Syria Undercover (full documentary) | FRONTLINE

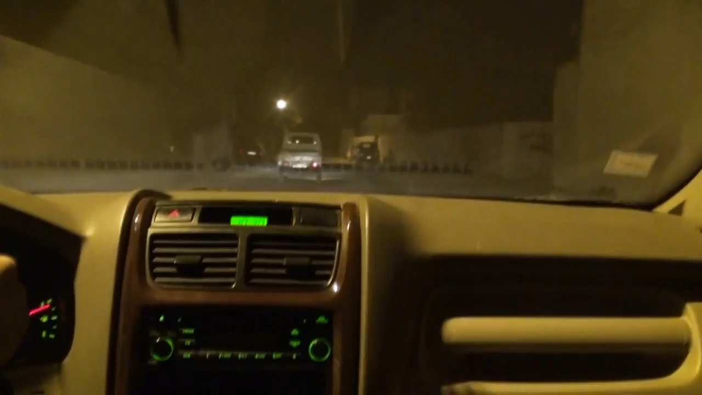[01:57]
Abu Khaled used a network of lookouts to find the safest route.
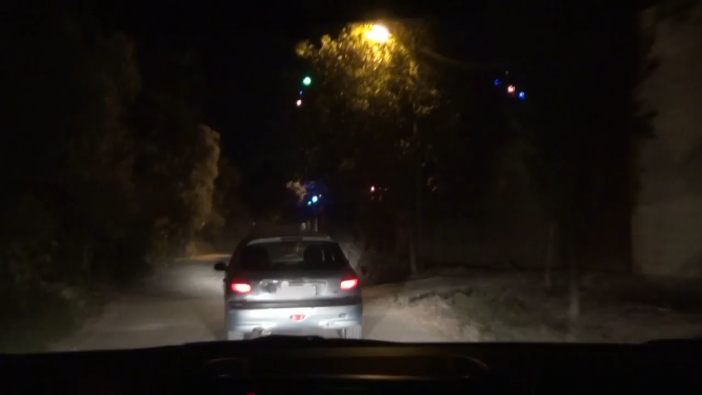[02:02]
This happens every 5-10 minutes or so. One of the cars guiding us in front will change and another car will join us.